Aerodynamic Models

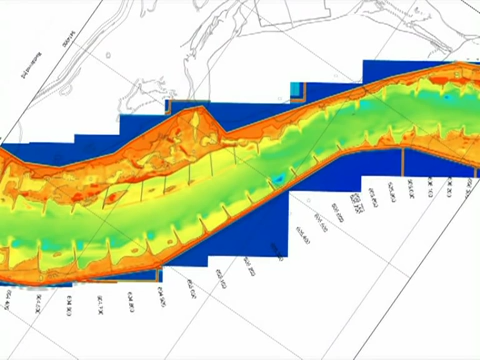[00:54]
The terrain data are gathered by means of laser-scan flights and riverbed data by underwater soundings.